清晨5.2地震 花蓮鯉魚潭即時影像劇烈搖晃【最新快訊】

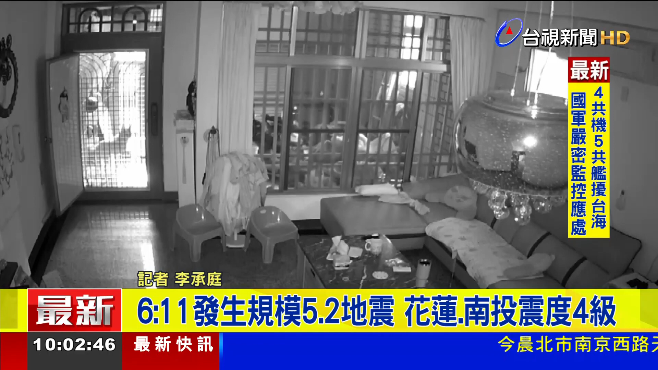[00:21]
另外，从民众家中的监视器画面可以看到，吊灯也晃动得非常明显，鱼缸的部分水似乎也差点溅了出来。